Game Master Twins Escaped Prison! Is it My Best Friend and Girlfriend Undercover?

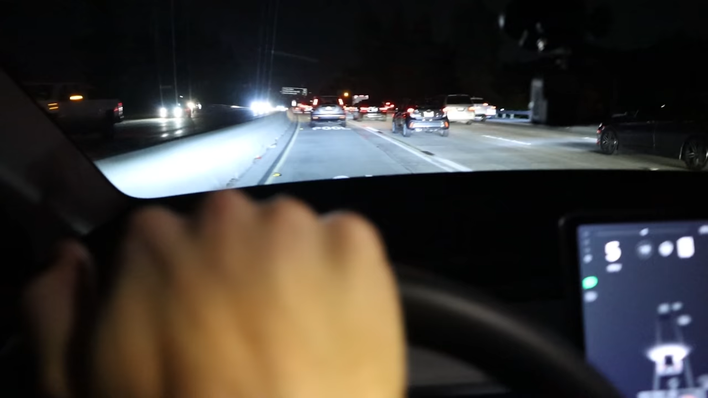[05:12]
Oh, traffic's lightening up. Let's go, Sharers. Let's get to Big Bear. Woo.